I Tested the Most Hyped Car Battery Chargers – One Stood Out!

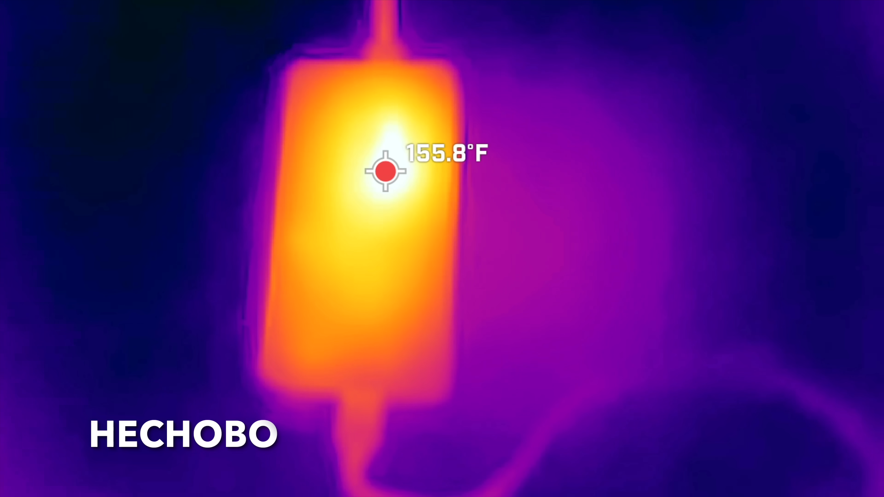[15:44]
On screen: spot 155.8°F
The ambient temperature inside the shop is a very comfortable 75 degrees Fahrenheit, but the Heck Hobo is pretty hot at around 155 degrees.
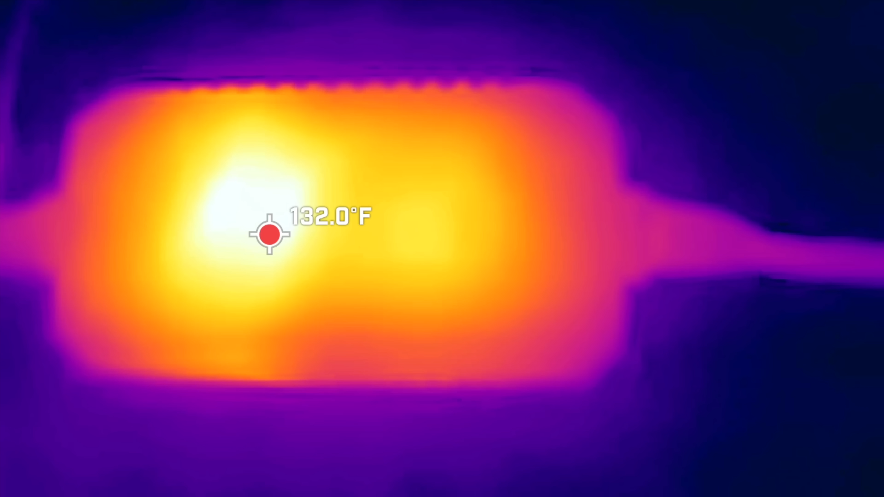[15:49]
On screen: spot 132.0°F
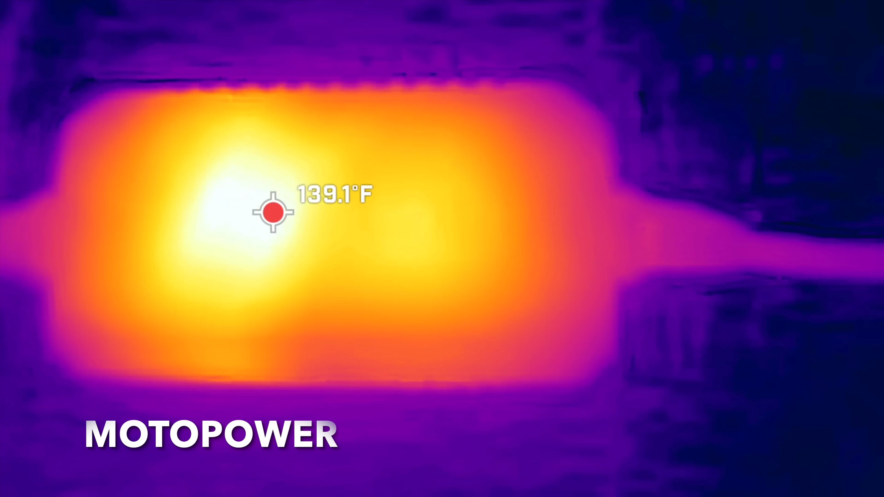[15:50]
On screen: spot 139.1°F
The motor power is also running a little bit warm at close to 140 degrees. The 6 amp Nex Peak also has an internal fan that kept it pretty cool at around 94 degrees Fahrenheit.
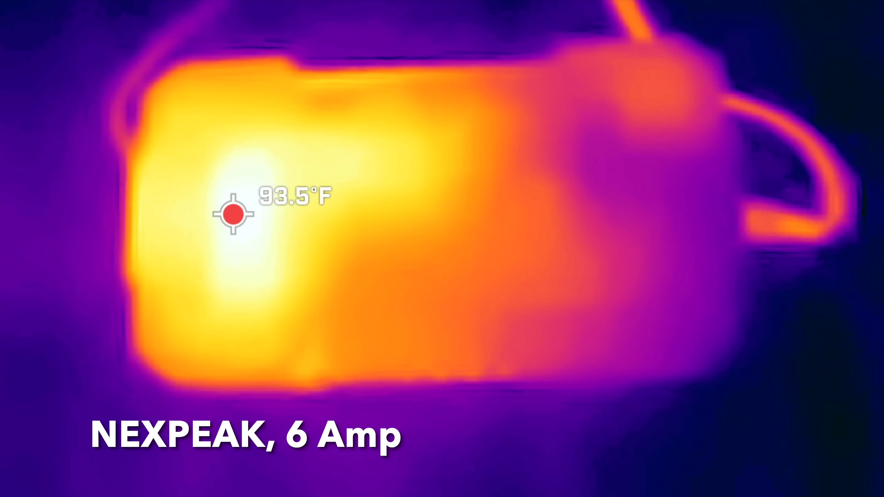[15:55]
On screen: spot 93.5°F
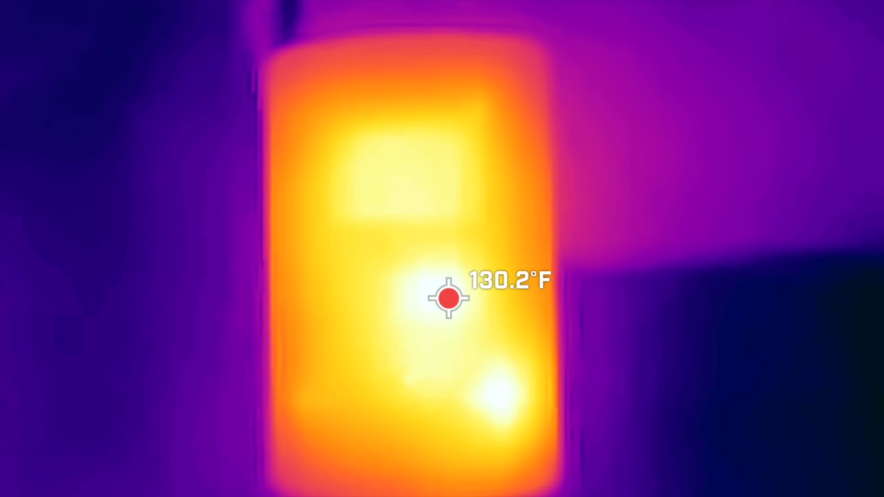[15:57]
On screen: spot 130.2°F
The 1.75 amp Nex Peak is a little bit cooler at around 130 degrees.
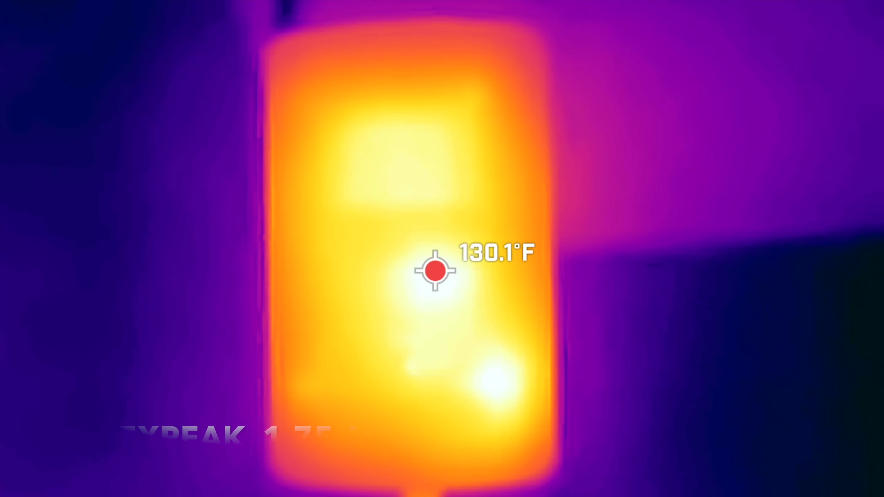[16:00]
On screen: spot 130.1°F
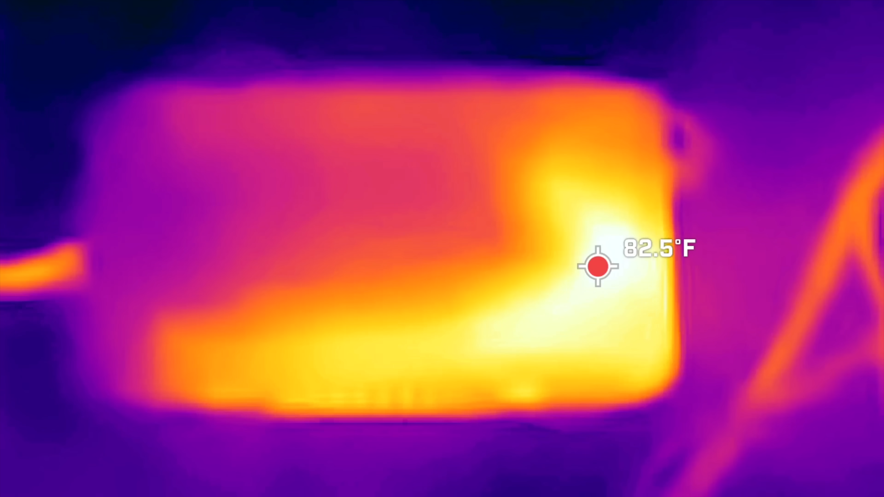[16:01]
On screen: spot 82.5°F
The sweater's internal fan is keeping the charger cool at around 83 degrees.
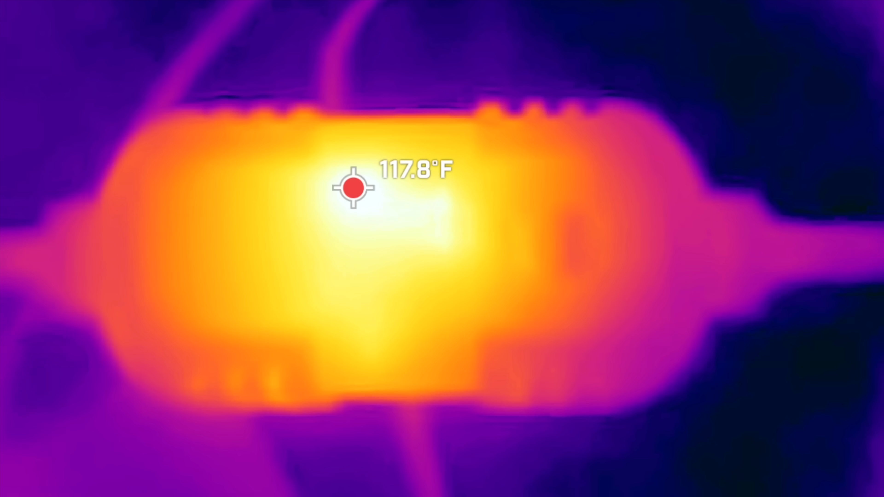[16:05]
On screen: spot 117.8°F
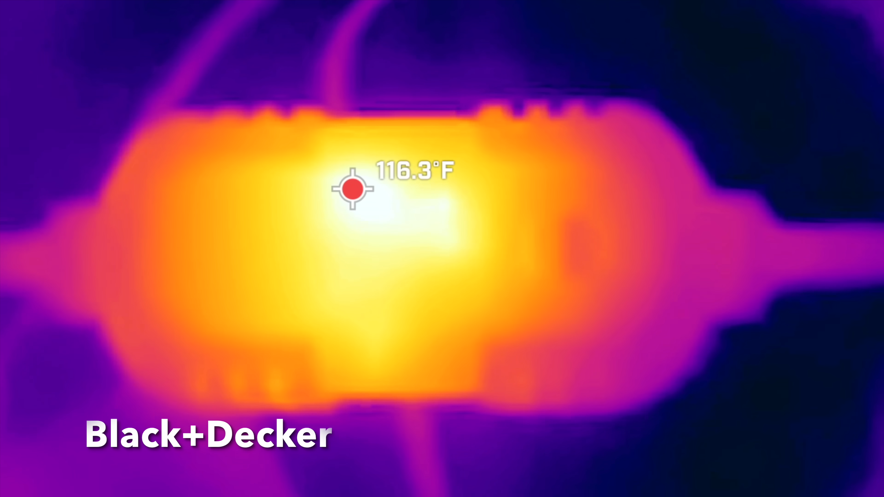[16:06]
On screen: spot 116.3°F
The Black & Decker is a little bit warmer at 118 degrees.
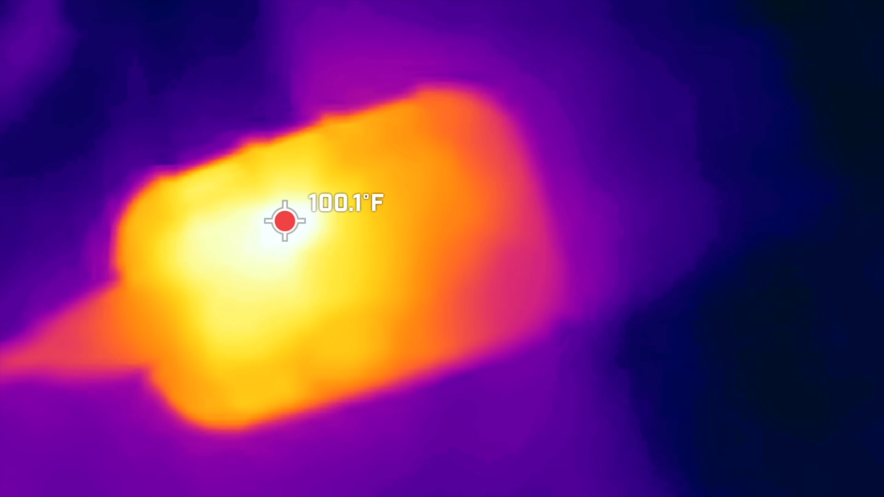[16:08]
On screen: spot 100.1°F
The NOCO Genius 1 is very close to 100 degrees.
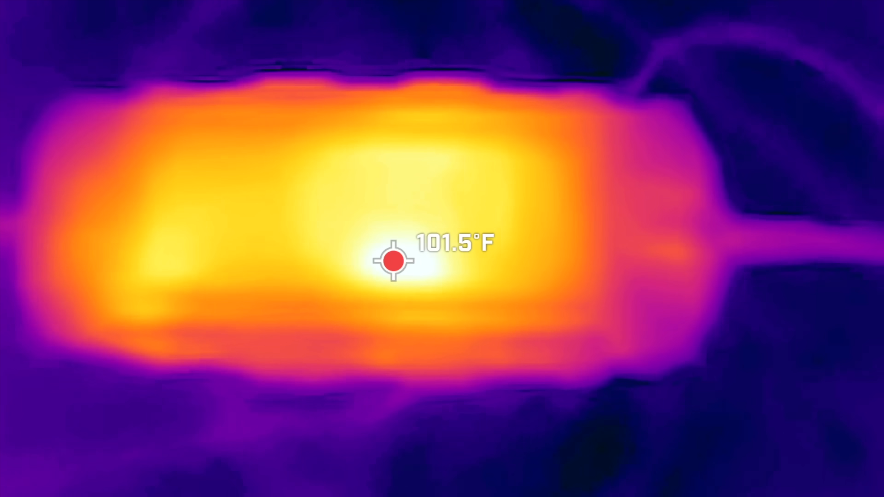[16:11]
On screen: spot 101.5°F
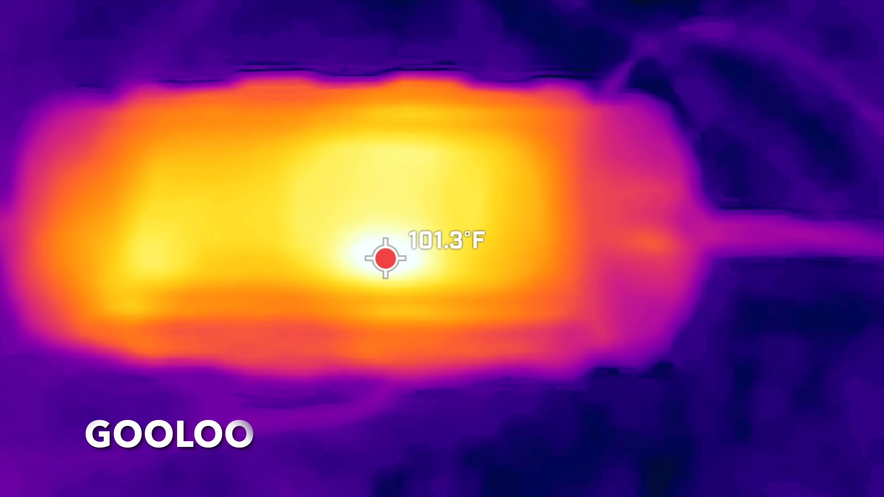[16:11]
On screen: spot 101.3°F
The Goodle is staying pretty cool at around 100.
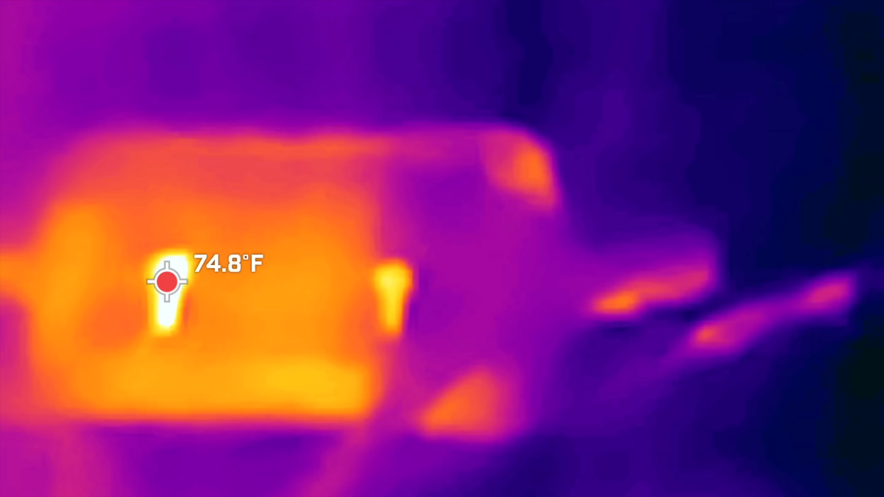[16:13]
On screen: spot 74.8°F
The Hulkman's internal fan is doing a great job at around 73 degrees.
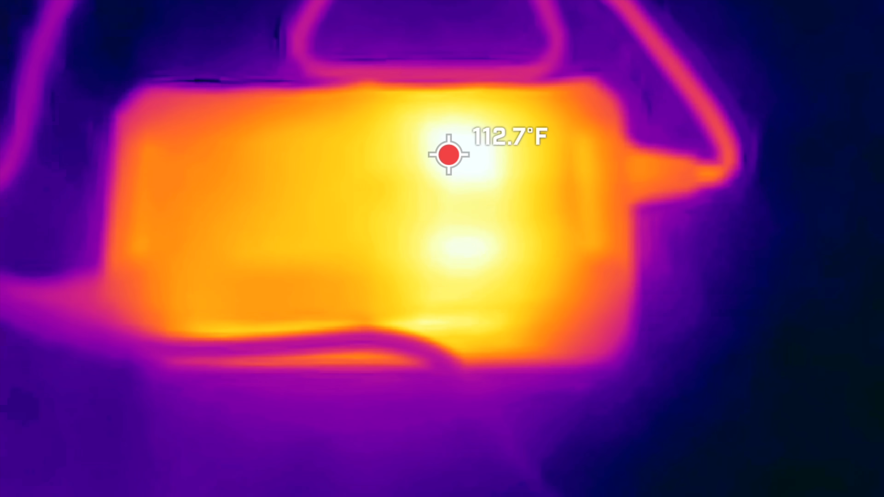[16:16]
On screen: spot 112.7°F
The Eco Worthy is a little bit warmer at around 112 degrees Fahrenheit. The NOCO Genius 5 is around 105.
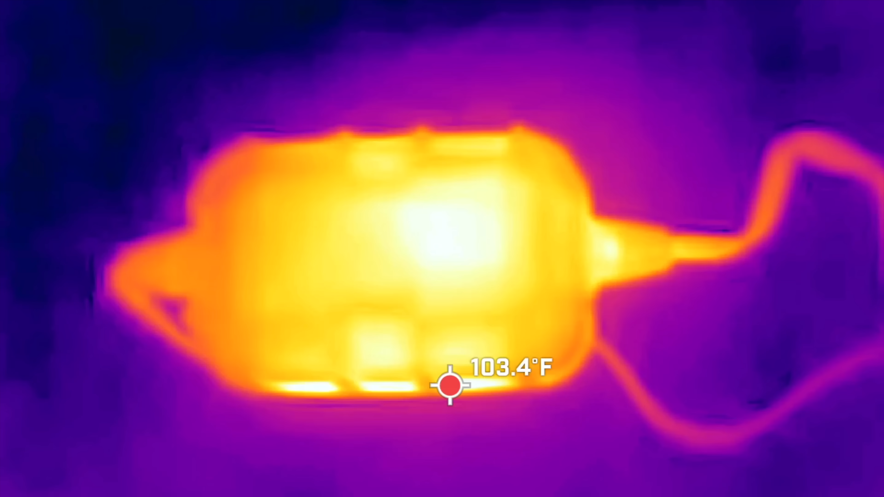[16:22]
On screen: spot 103.4°F
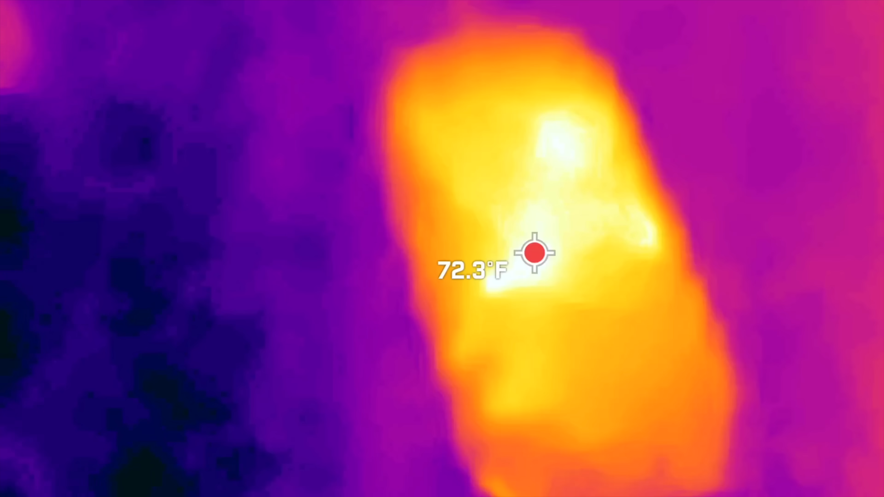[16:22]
On screen: spot 72.3°F
The battery tender is pretty cool at 70 degrees Fahrenheit.
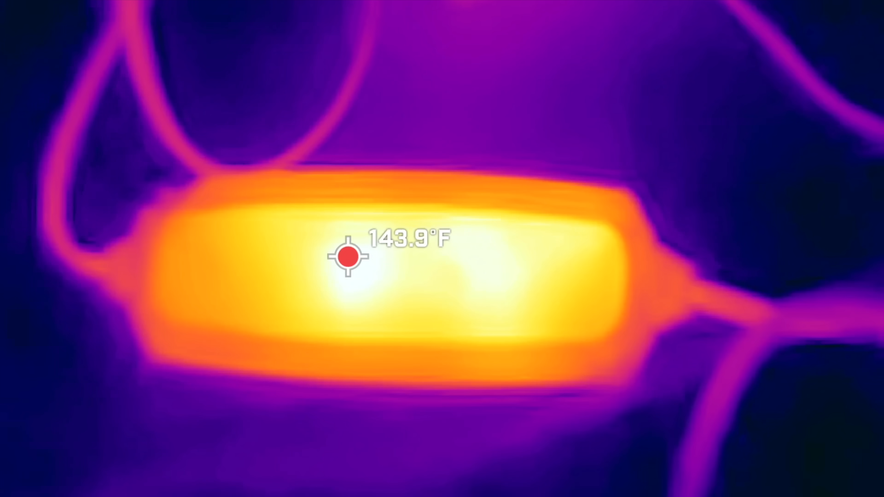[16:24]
On screen: spot 143.9°F
And the Z-TEC is a little bit warm at 144 degrees. Let's safety test the chargers for reverse polarity protection.